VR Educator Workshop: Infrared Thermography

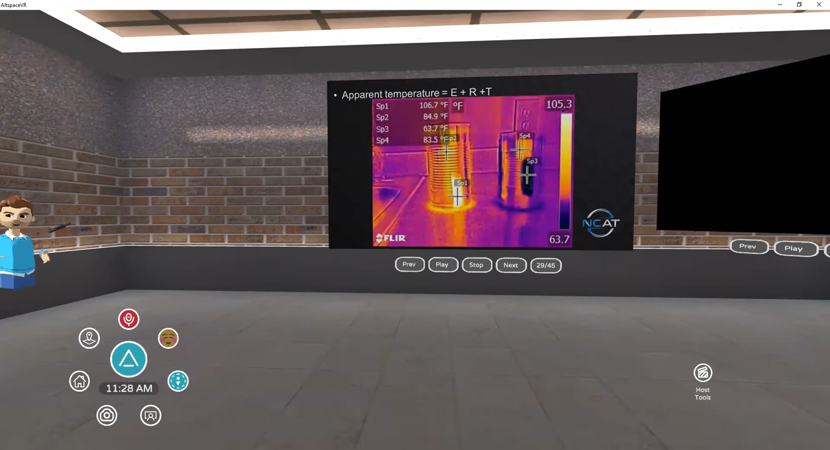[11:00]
So what I've got right here is I took a thermal image of two 10 cans. Uh, if you must know the one on the, the, on your left here, uh, I believe was baked beans. And then we had progressive soup on the right there. Um, so what I did is I took the, uh, the, the paper off of it, the, the advertisement on there. Um, and I put a small piece of black electrical tape on each one. Now the black electrical tape allows us to have a black body in the picture and it readily absorbs and emits, uh, the, the temperature of the object that it's on.